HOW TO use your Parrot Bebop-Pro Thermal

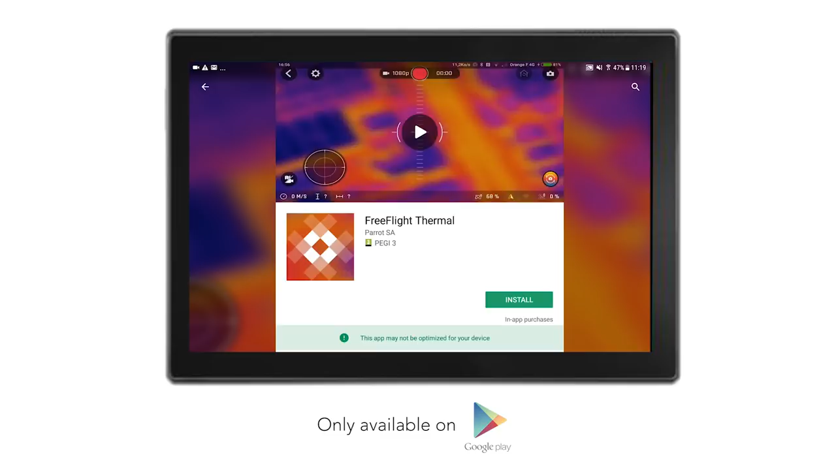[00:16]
For first time use, go to the Google Play Store and download FreeFlight Thermal, the dedicated app for Bebop Pro Thermal.